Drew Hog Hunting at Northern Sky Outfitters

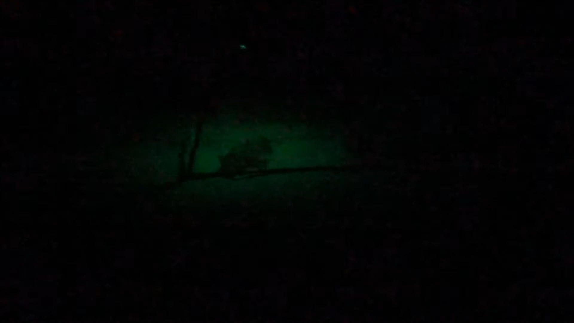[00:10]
Shoot him again, Drew. Shoot him again. Drew Moore killing one in the middle of the night with an AR.
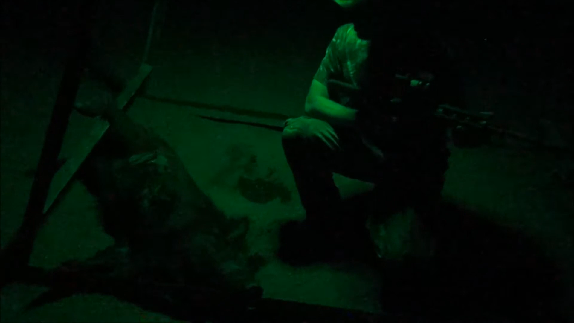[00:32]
Yes, sir. First good hog with an AR. That was good. Won't be the last. No, it won't.